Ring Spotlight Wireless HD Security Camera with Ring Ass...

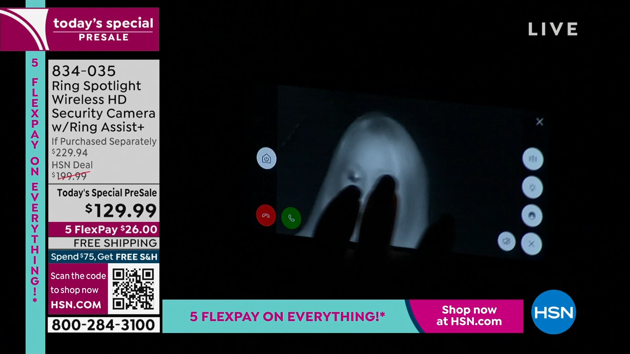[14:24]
You can still tell it's me, right? And if I want to turn that light on, I can activate it from anywhere.